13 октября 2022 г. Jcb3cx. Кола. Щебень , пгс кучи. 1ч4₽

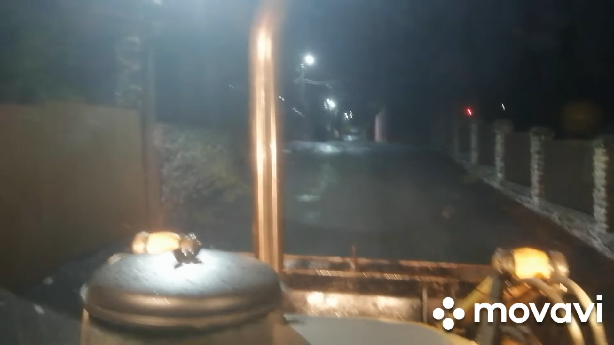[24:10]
прикатывать. Что, у них колеса на, не знаю, 20-е, по-моему, стоят.
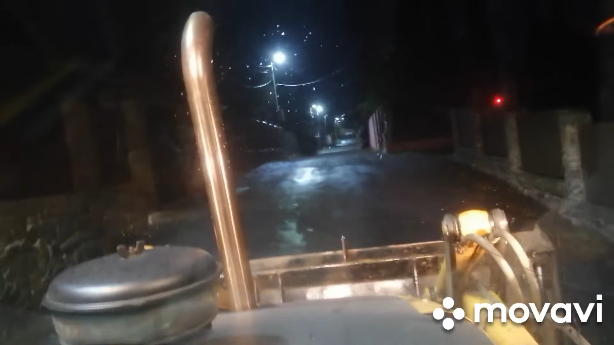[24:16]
На этом кразе. И эта 200-ка сейчас будет прикатывать как катком все это дело. Не знаю, забуксует, не забуксует. В принципе, там такой ПГС, он липкий, трамбуемый, как бы такой очень пиздатый. Вообще просто. Даже вот сыпать вот на это вот все, вот такой ПГС вообще жалко. Потому что он просто супер ПГС.
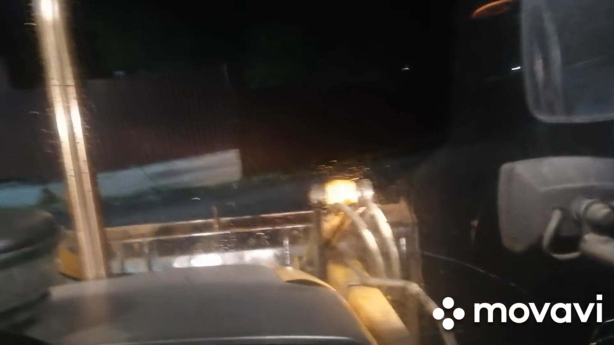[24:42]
Ну все. Все закончилось. Сегодня, завтра есть. Щебень и земля, наверное, 2 часа где-то будет, наверное.